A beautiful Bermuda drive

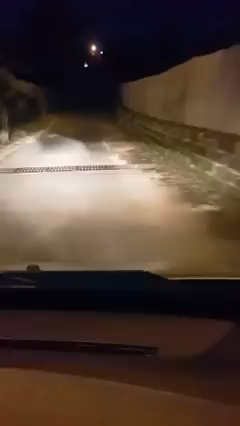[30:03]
the other reason I came through this tribe rib because if I can I'm going to show you from a different angle our lighthouse there you go can you see it